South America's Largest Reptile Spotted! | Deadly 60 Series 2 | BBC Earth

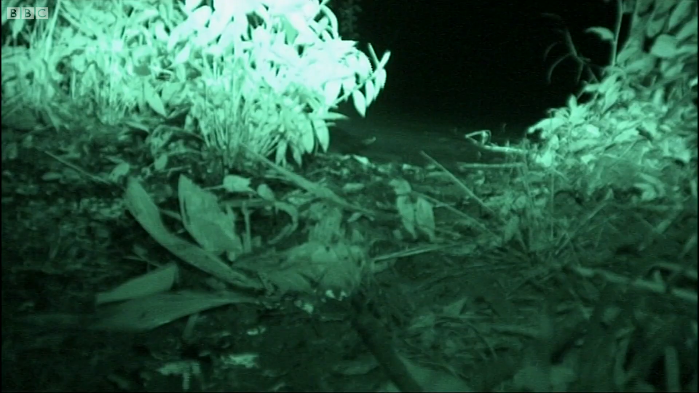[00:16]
triggered by something but I can't see anything but as the tape goes on it seems as if the traps have malfunctioned oh dear
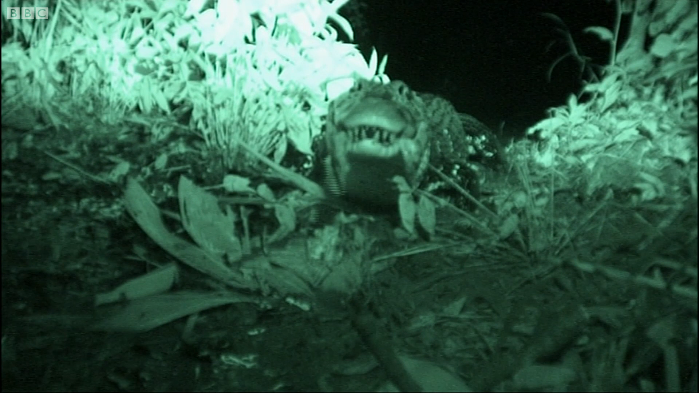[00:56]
look at that it's a huge black caiman look at the size of it you've got to see this guys you've got to see it that's unbelievable and